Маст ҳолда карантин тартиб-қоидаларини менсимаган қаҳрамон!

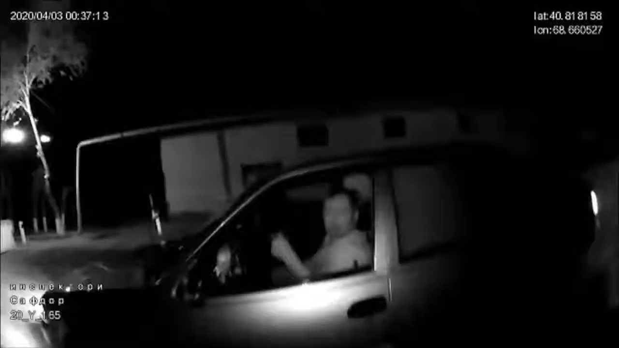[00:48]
өз үйлінің 3-ній апрел күні түнгі саат 00.20.20 өзгі тейшілі Нексия Русімлі Афтамашинасына Маст халда башқарып карантин қайдаларға руая кілмасын
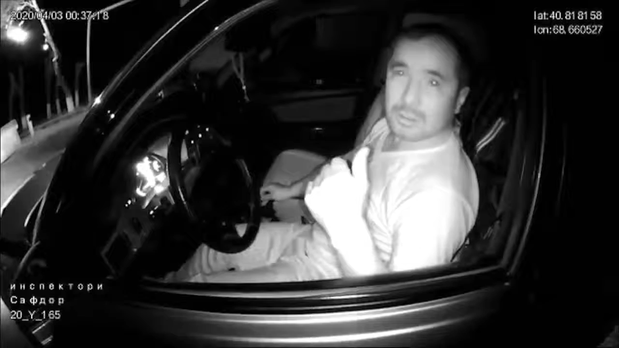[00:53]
Сырдария Туманның Сындарабад Су Истималчиларі юшмасы юналачыда ташкіл етілген.
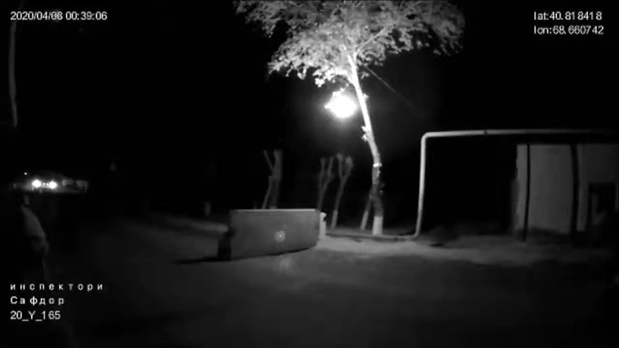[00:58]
Блокпостта хызмат вазифасына алыб барайадган Сырдария Тумані ічкі ішілар болымы, ел хараката хапсізлігі болымы.
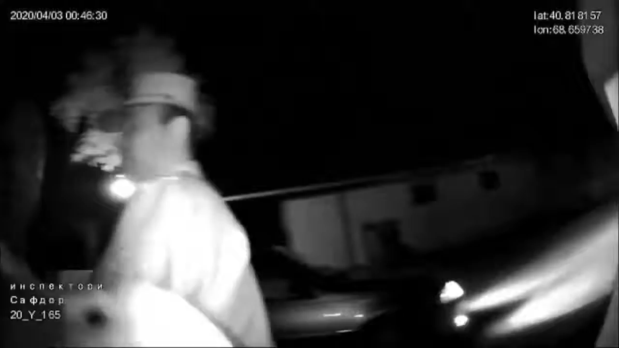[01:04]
Ел патрул хызматы инспектері Абдравуф Исмаиловны күракта турмайдігін созлар білан хақар атқылады.
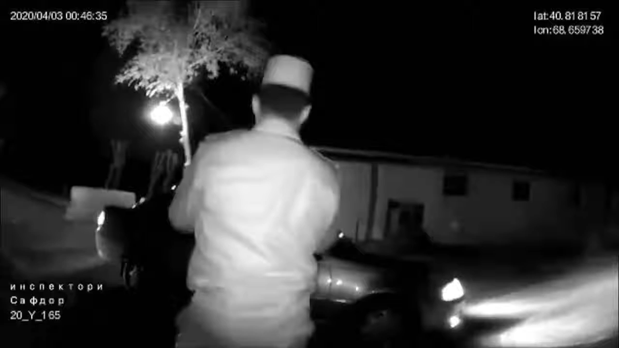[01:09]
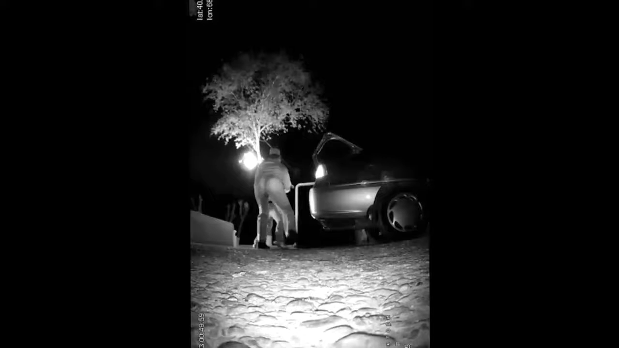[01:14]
Олыш мақсады да хукукбузардан ұзақраққа кетішке харакат қалады.
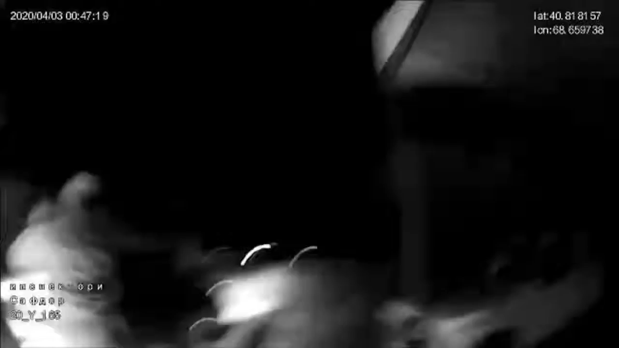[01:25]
Лекін хукукбузар шахс ұз жақылыны жалаулаш орныға ұқолыдагі чесім білан инспекторге тегішілі болган шахси афтомашинаның ойналарының қасыдан ұрып сындырады.